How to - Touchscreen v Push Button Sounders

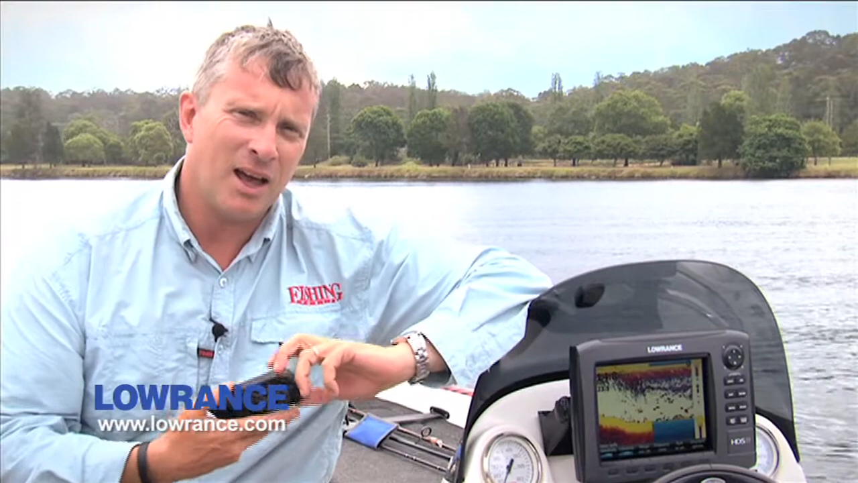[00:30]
Now we've got here the current model HDS generation 2 8 sounder which features the push-button controls. My mate Steve Gill is a well-known tournament angler. He's been using this sounder for all his tournament work in the last little while, so he's pretty familiar with how this unit works. But what we're going to do is a bit of an experiment is actually swap this unit over with the latest HDS touchscreen model which features,
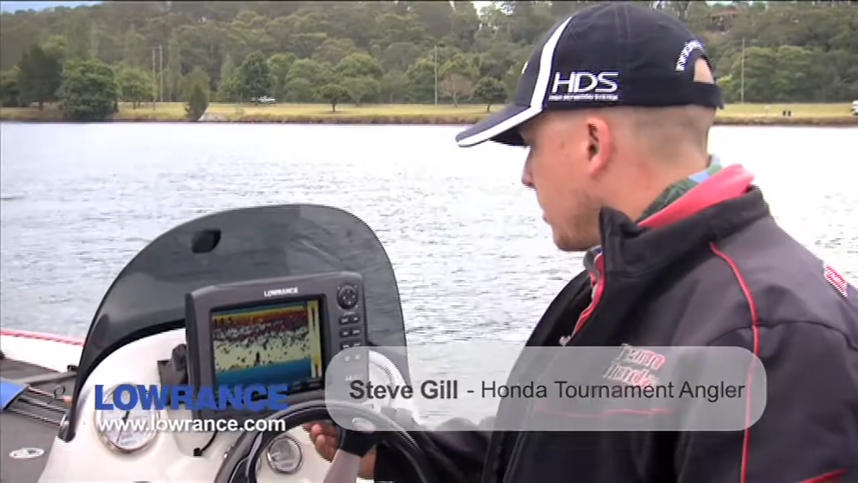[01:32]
you get these hotkeys so to speak down here which has, you can split your screen, whatever you want to do there,
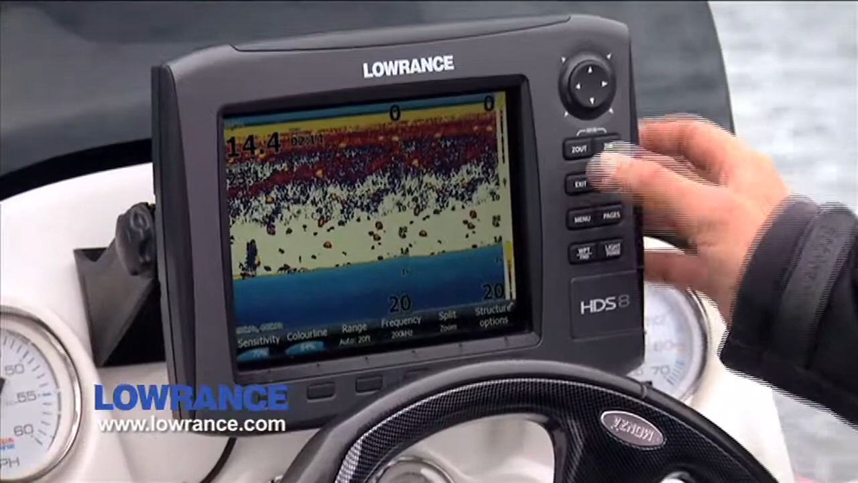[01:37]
different, so that's a different depth contour.
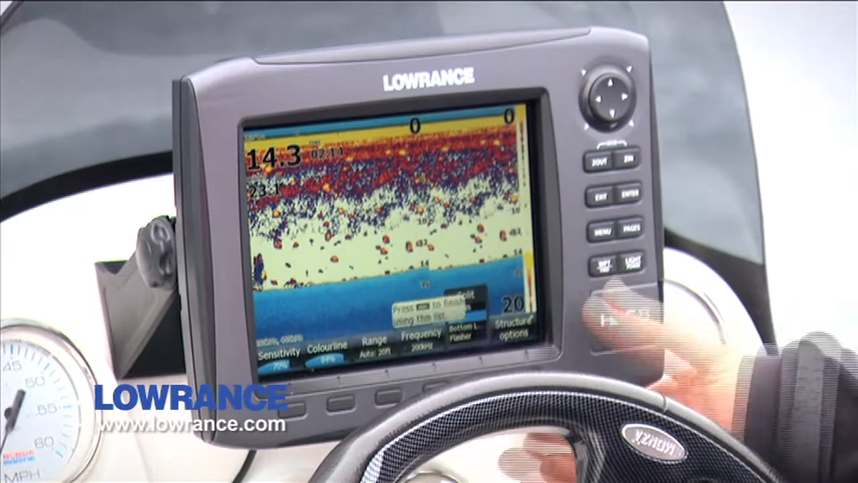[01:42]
I want to go back to nose split, now you've got frequency, you can change that to 50 kilohertz,
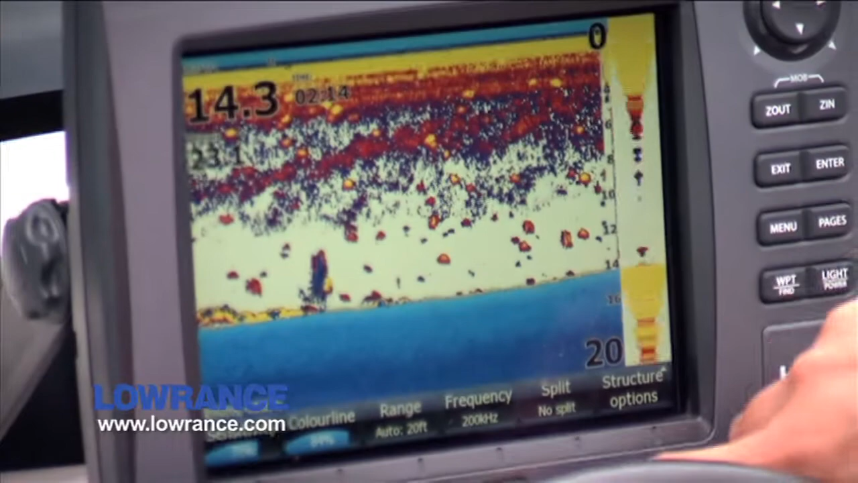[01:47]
everything's just at the touch of a button down here, auto range, colour line, your sensitivity which is, which is a really important one.
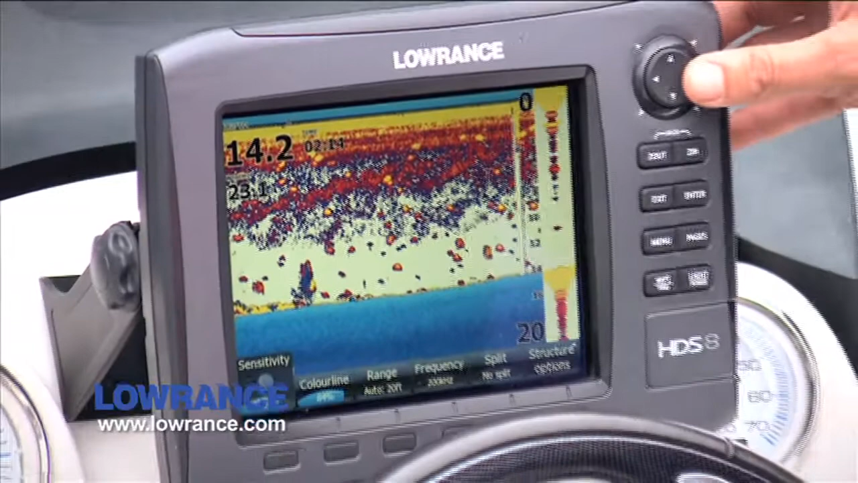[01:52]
All you do is press the button there, you don't have to look through any menus, really simple.
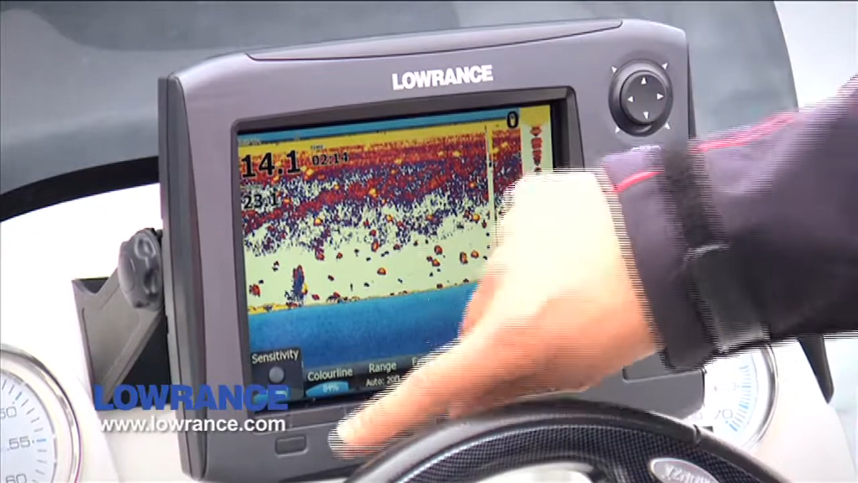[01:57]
I find this a great advantage over the 7-inch which I owned for a few years.
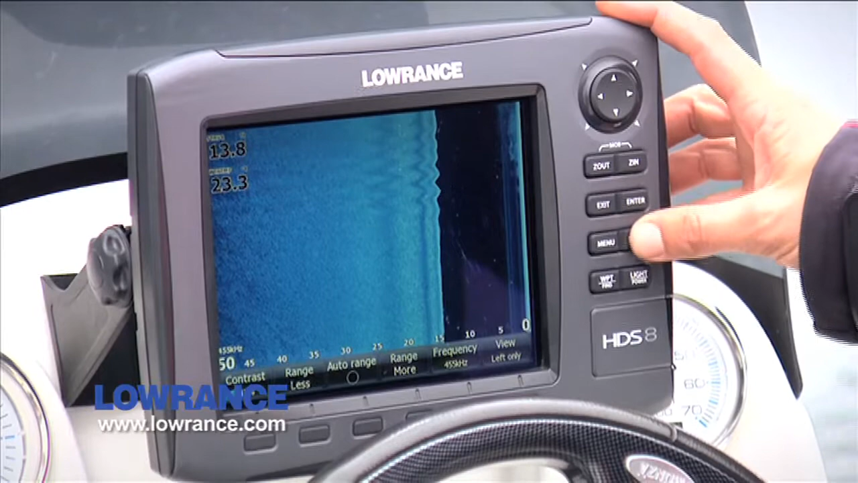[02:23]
pages, just click across, there's no biggie to any of this, it's all very simple,
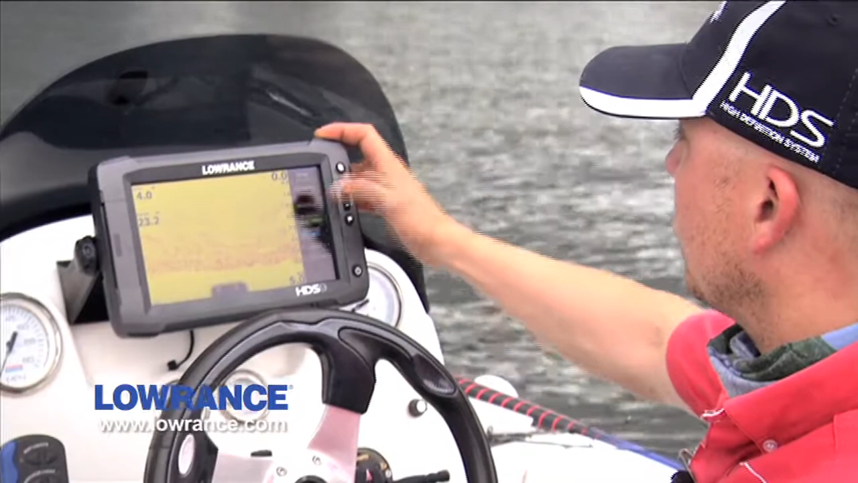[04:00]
if you click on sensitivity, you can just drag it down, just like a touch screen, which is a pretty good feature, I think. One that I've only obviously just worked out.
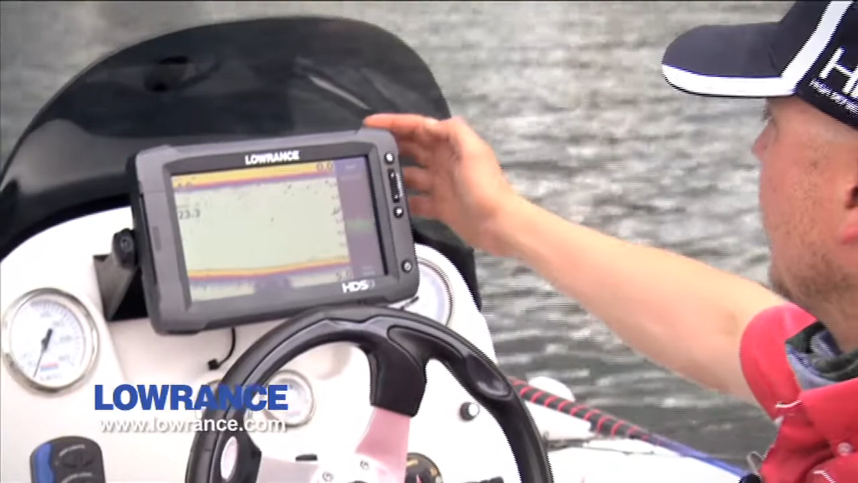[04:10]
Mate, do you sort of find that to be quite a natural thing to do?
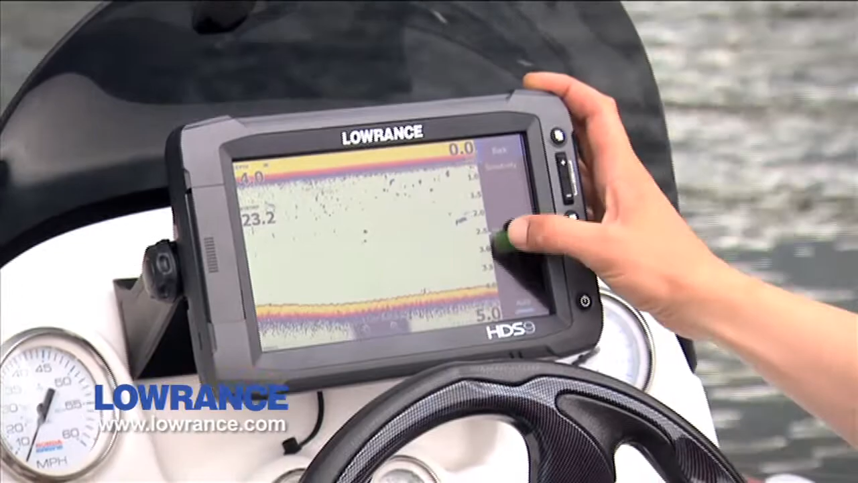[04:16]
I mean, it seems free. Yeah, I do, because just, as you said before, there's a lot of, a lot of devices these days are touch screens, so, you know,